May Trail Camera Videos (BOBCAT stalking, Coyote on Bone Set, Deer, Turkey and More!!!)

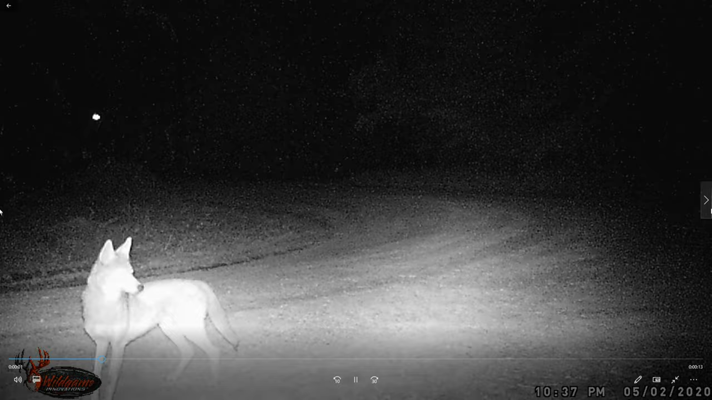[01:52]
Oh, he's hobbling. I don't know what's up with that. Maybe I caught one of our traps. Let's see, this is May, so this could be a pregnant doe there.
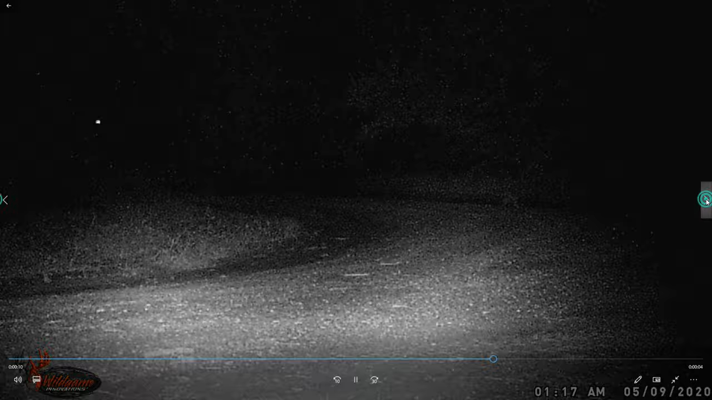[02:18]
Yeah, I caught one before, but there's a doe, and I can't tell that's another doe behind her.
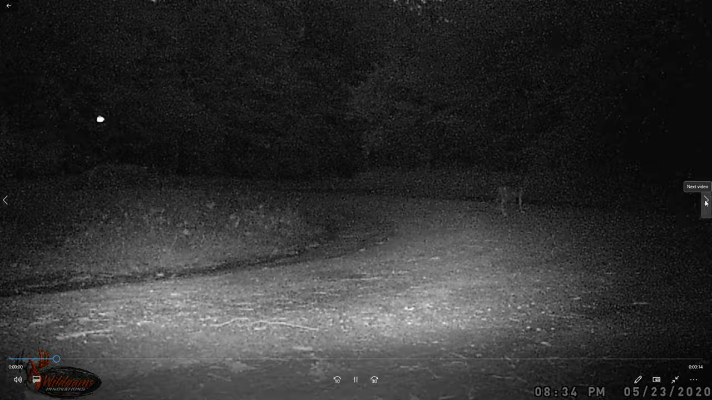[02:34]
Another coyote. Oh, that's a pretty deer.
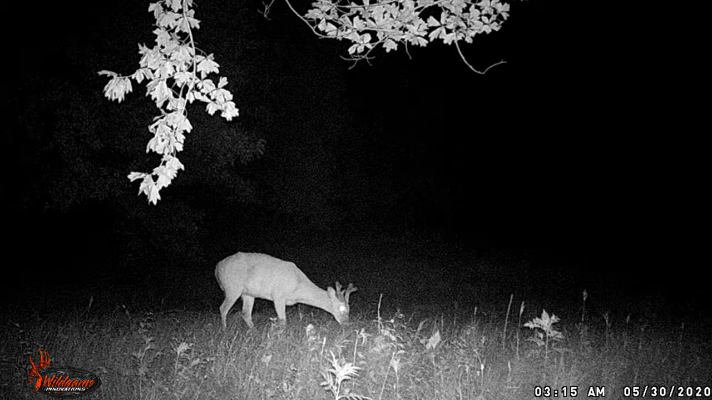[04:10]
I don't know how big he's going to be. Again, this is May 30th. Six point. Yeah. Cool. Nice sized deer there. I don't know how big he's going to be, but that's a six point now. Pretty cool. All right. Let's move on to the next camera. We've got the south.
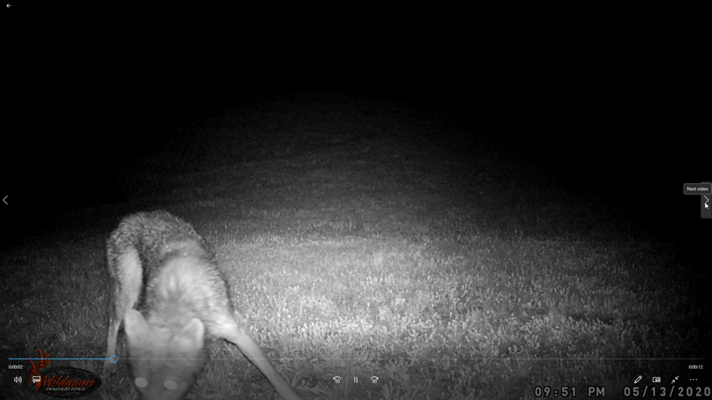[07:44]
Yeah. He's wanting whatever's in that trap. Pretty sure that was a possum that day. Man, he's ten o'clock. He's still there. Still there. Ten thirty still there. Come on. Man, he's a persistent boy. Just not sure.
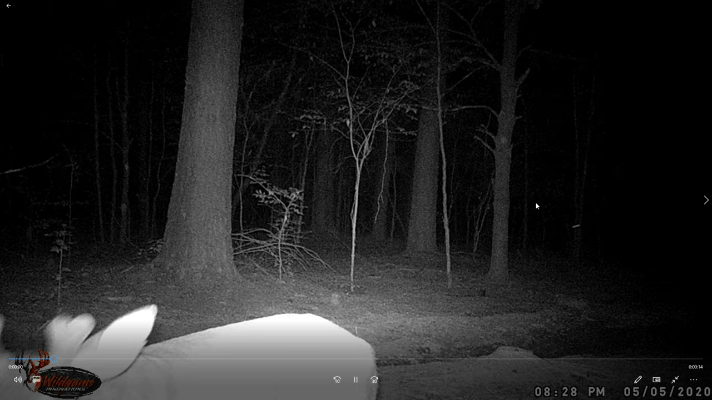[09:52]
Uh, there's a buck right next to the camera. Pretty cool. Uh, there's another buck. Okay.
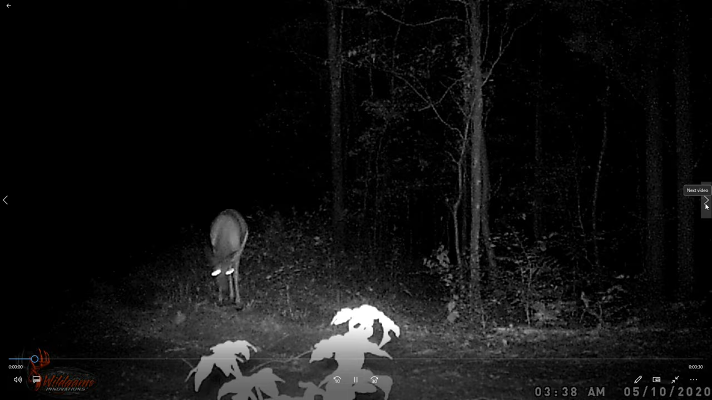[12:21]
Okay, there's a, there's a buck. 3.30, 80. I got a tree stand just to the right of here. There's a tom.
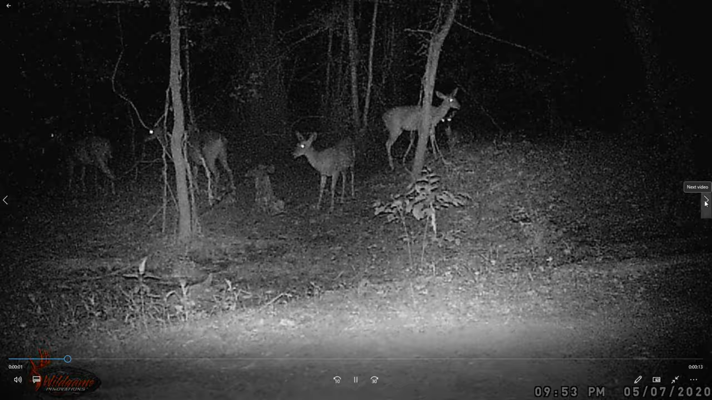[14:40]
1, 2, 3, 4, 5 deer. 5 deer. Is there a 6 one? Ooh. He's chasing him off. 1, 2, 3, 4, 5. Yeah. 5 deer. There's a buck.